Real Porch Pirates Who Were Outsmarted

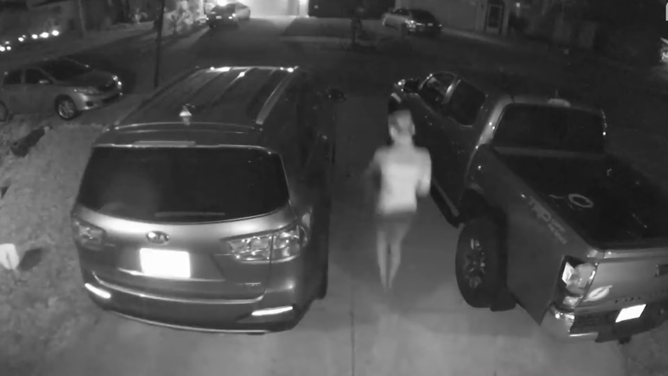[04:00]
As soon as the alert goes off, she wakes Thomas, who dashes outside in his shorts.
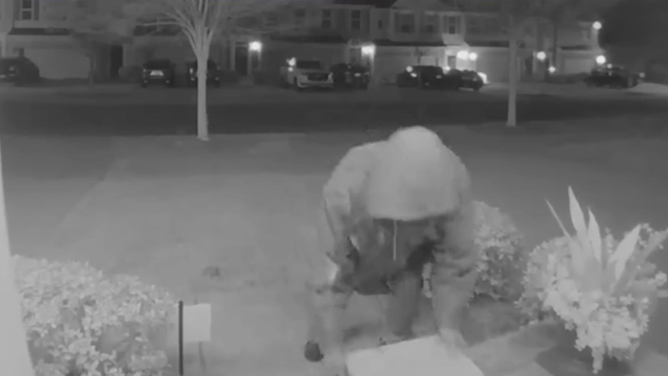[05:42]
A porch pirate in Charlotte thought he struck gold when he swiped a package off someone's front porch.
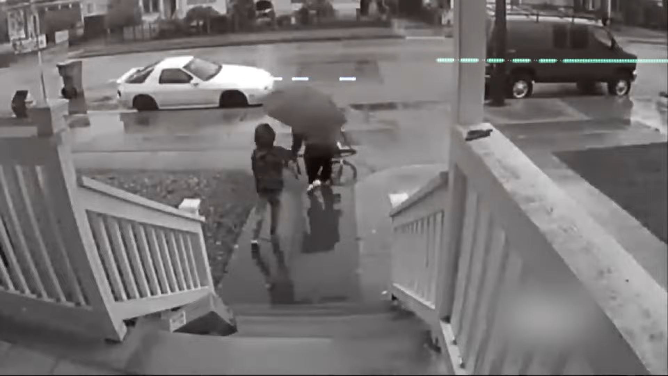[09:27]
Number 14. The one who couldn't even wait for the package to reach the porch.
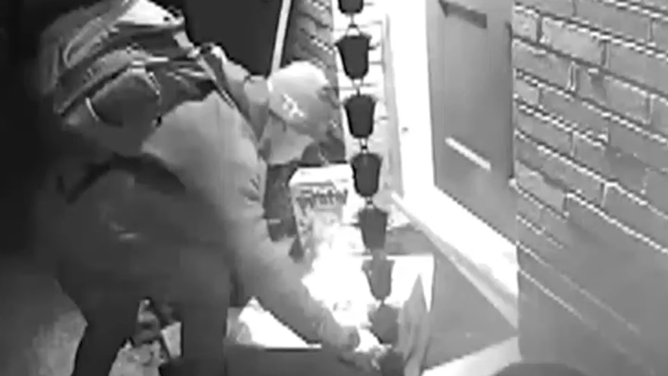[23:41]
Quite literally, a shocking surprise. As soon as they grabbed the packages, they exploded with a bang, leaving the thieves stunned and scrambling.